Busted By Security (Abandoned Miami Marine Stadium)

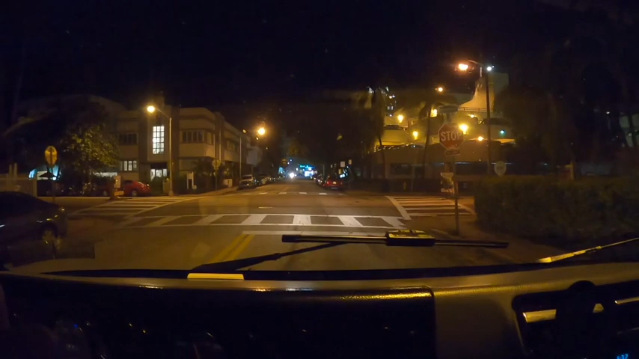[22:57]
So we're just a few blocks away, just looking for our hotel somewhere around here. And that whole road is closed.
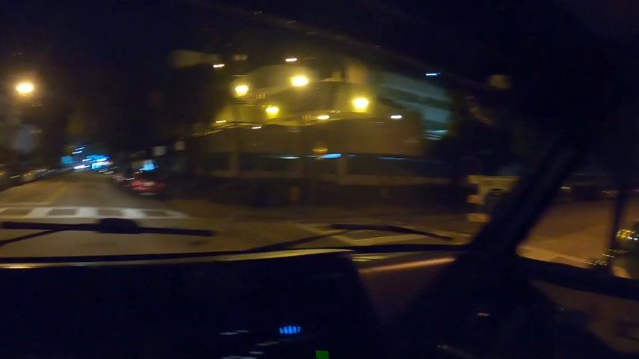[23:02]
They're probably fixing a road there. But it says our hotel should be somewhere up here.